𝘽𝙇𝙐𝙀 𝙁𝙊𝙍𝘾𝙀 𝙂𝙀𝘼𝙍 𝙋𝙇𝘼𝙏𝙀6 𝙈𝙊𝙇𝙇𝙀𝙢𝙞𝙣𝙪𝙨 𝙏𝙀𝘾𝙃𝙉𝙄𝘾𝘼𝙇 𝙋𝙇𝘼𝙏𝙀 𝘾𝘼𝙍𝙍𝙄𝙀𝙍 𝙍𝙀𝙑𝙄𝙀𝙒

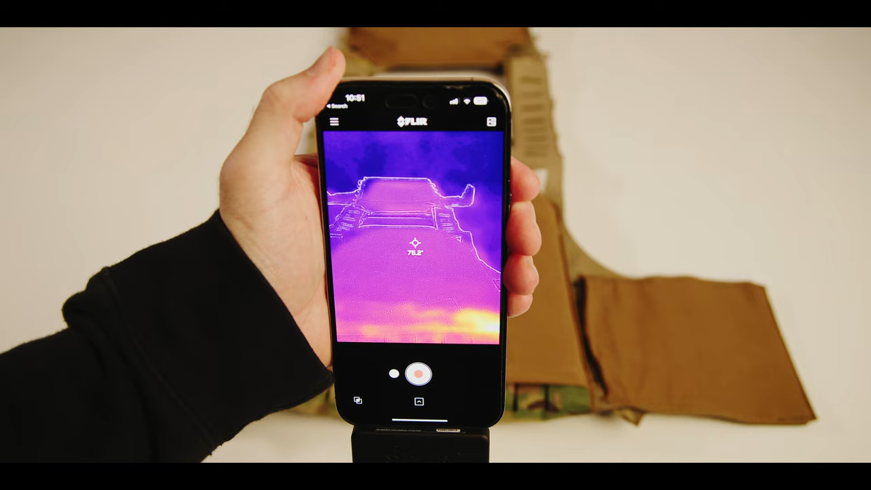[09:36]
First we take a FLIR camera surface reading of the body facing side of the plate bags at room temperature.
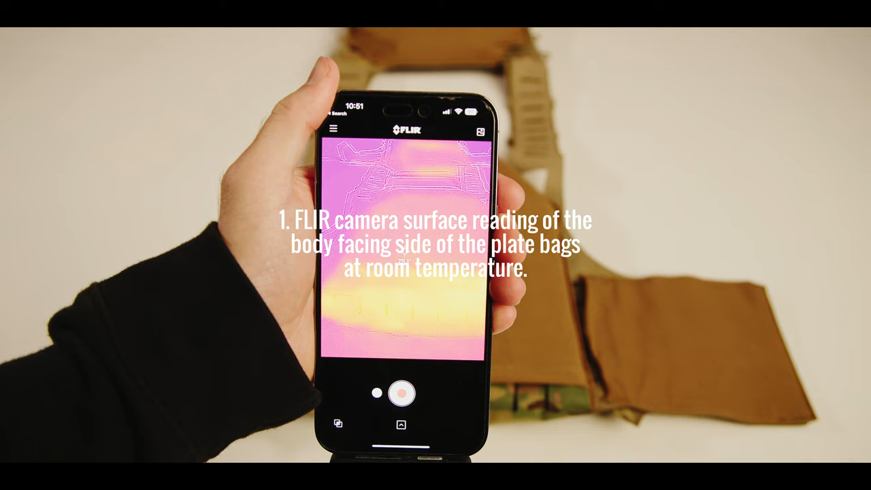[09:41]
Then we place a single ice plate curve fresh out of the freezer into the same plate bag.
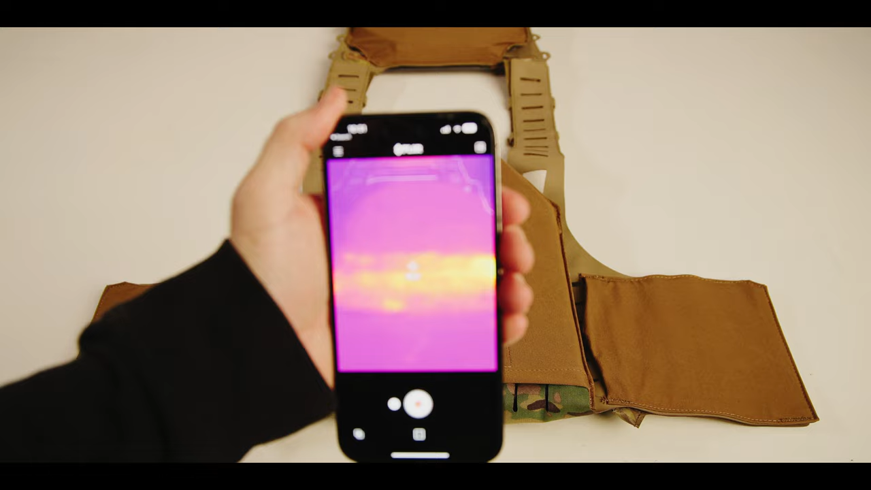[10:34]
The BFG Plate 6 Moly- has an initial or baseline surface temperature of 75 degrees Fahrenheit and ice plate and side surface temperature of 50 degrees Fahrenheit,
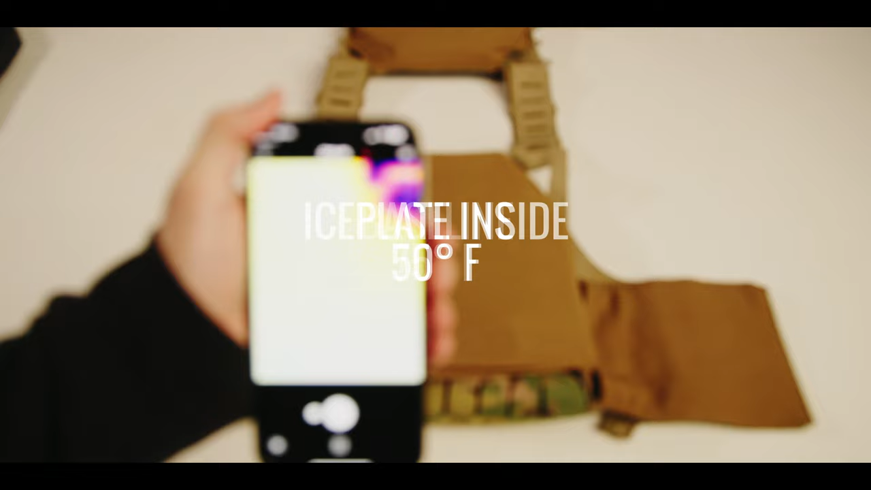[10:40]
creating a thermal shift of 25 degrees Fahrenheit.
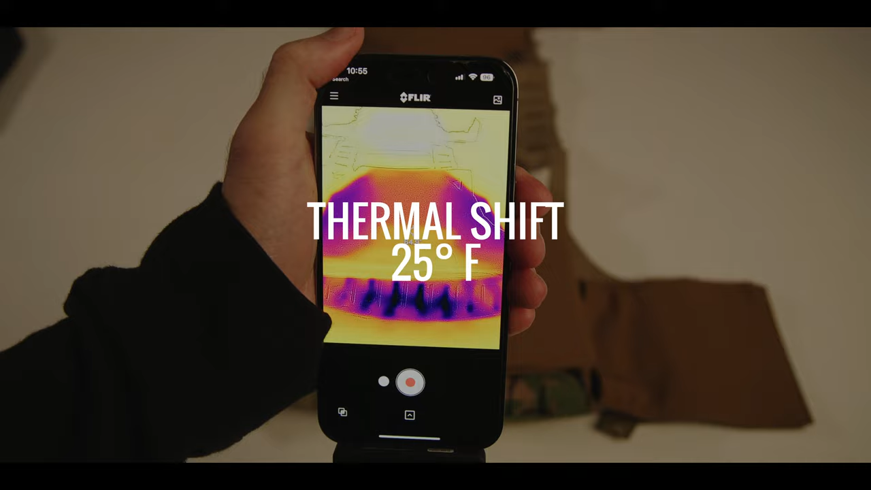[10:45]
This is how the BFG Plate 6 Moly- stacks up against the other plate carriers we've tested.